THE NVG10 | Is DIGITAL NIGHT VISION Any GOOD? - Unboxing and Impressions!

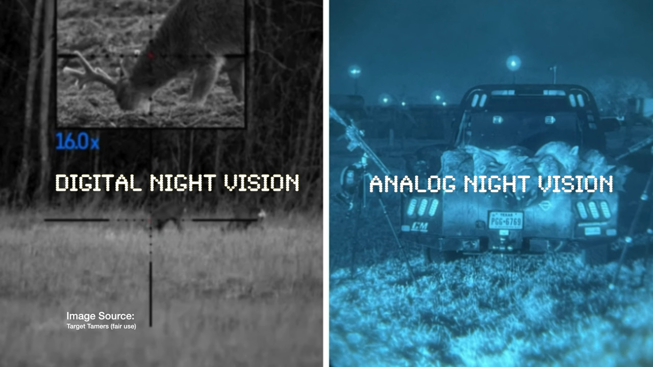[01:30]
And then, alternatively, you've got analog Night Vision, which is kind of the old-school splinter cell, single or dual tube, white phosphor, green phosphor setup that you see a lot of the high-speed guys running.
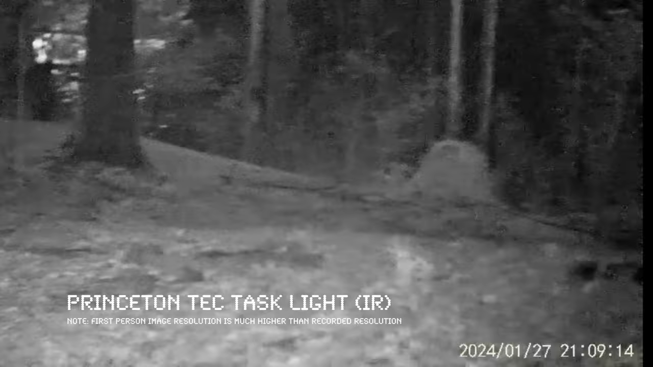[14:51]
And even this Princeton Tech, I find, adds quite a bit of throw and usable light for a unit like this.
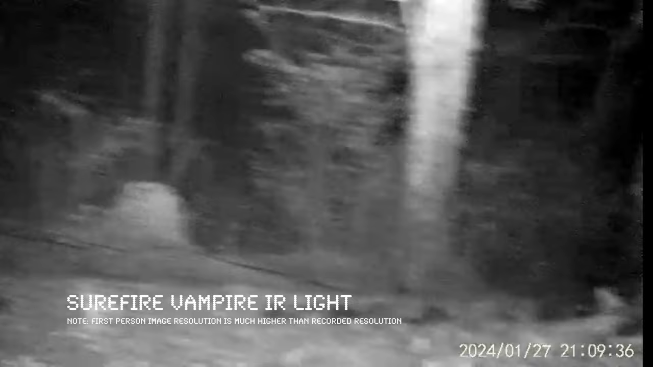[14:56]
Now, you can see I flipped this up just a bit with that mounting solution.